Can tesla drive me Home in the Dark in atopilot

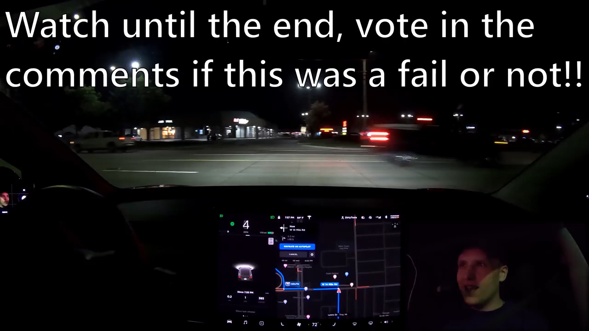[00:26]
Night Edition. So this is a highly requested one. People were asking, how does Autopilot do at night? And they were saying, please do a Tesla Challenge at night in the dark. Well, in Michigan during the summer, it doesn't get dark until like 9 or 9 30. So it's finally, I'm finally out at a time where I can do this.
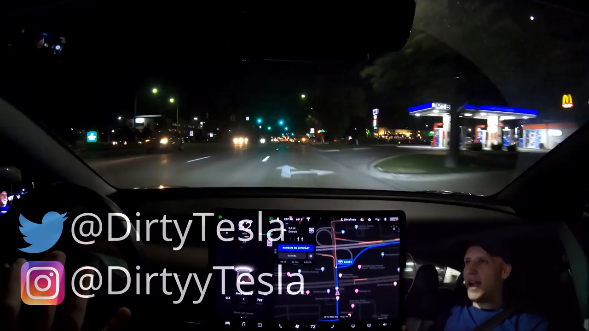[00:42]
So we're about to hop on the highway here. I'm heading home.
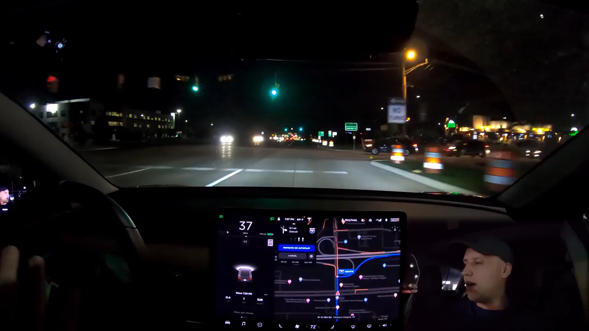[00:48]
Autopilot's going to have about 40 miles or so where it's going to have to do two different interchanges and drive me home. So the rules of Tesla Challenge, if you're new, I turn on, oh God, there was a guy standing there in the dark. Oh, that was scary. Oh, it was scary. He like popped. He wasn't crossing the street, but he was just like standing on the corner creepily. Okay. The rules. I turn on Autopilot and it has to do what Tesla says it can do, which is on-ramp to off-ramp with no interventions.
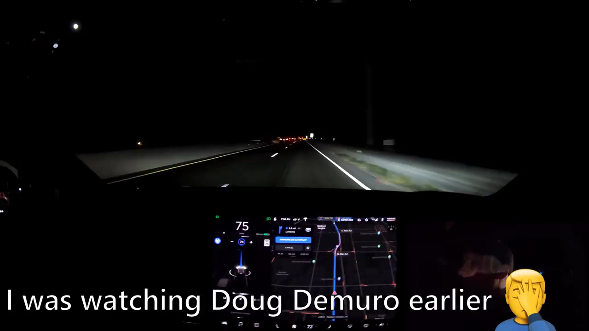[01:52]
The other thing about Autopilot at night is I personally find that it does better. It has a really good time. Sorry if the noise is bad, the road's all messed up from the construction. It has a really good time at night and seeing the lane lines and stuff. I don't know if that's related to the way cameras work or blah, blah, blah, blah. But just in my experience at night, it's very good at keeping the lane and doing what it needs to do. A couple other things, a couple other things, version 10 has been really good so far.
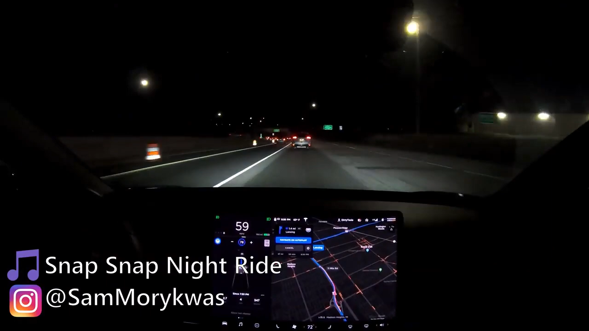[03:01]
Okay, we have a car merging on. All right, looks like we'll be good there. So let's turn this back camera on. So it's, it's pretty clear in the back camera. So this is our first merge. We have to go over to another highway. Um, and I'm kind of, I don't know how this is going to be edited. I'm just talking, kind of doing the intro again, because my mic was messed up. Um, so I basically have to make it from here to home and not intervene.